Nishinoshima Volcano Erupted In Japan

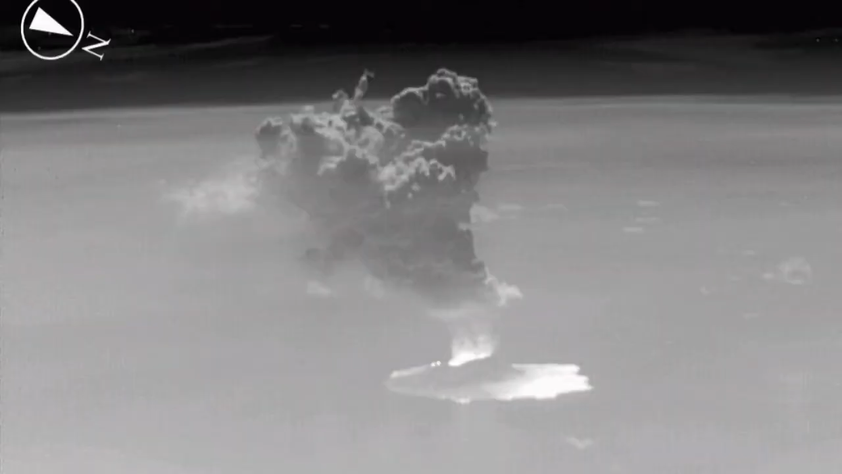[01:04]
You can see that. This is the most beautiful image you may see from the space. It's one of these very low-laying orbital satellites.